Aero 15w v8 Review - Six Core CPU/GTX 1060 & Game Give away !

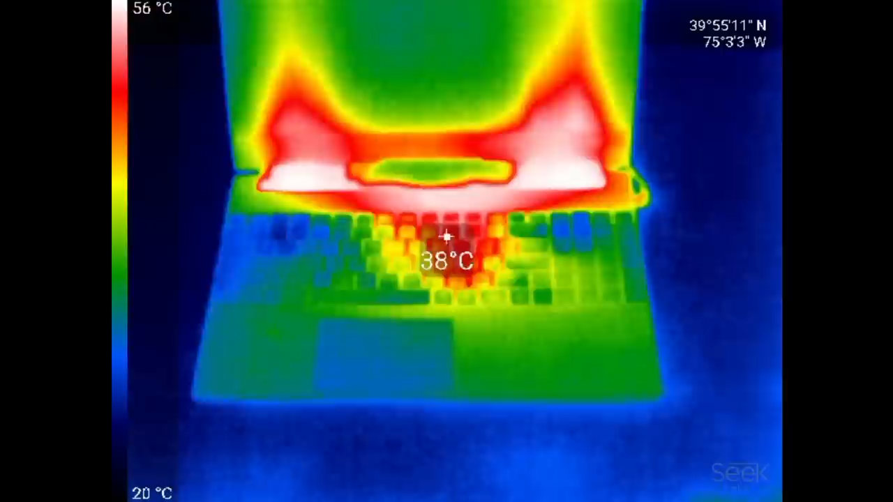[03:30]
On screen: spot 38°C, scale top 56°C, scale bottom 20°C
The hinge area is about 41 degrees celsius and the centre of the keyboard is 38 degrees. Underneath it does get very warm over the middle vents
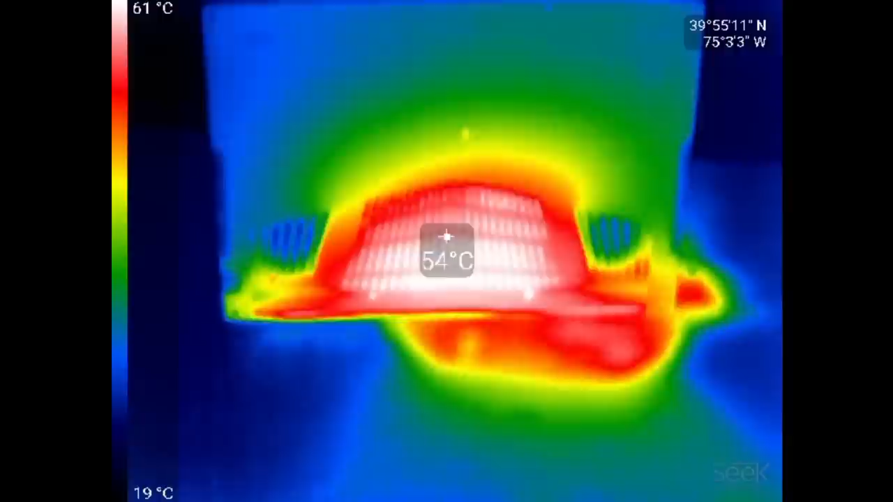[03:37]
On screen: spot 54°C, scale top 61°C, scale bottom 19°C
but bear in mind this is loading both the CPU and the GPU and if you are gaming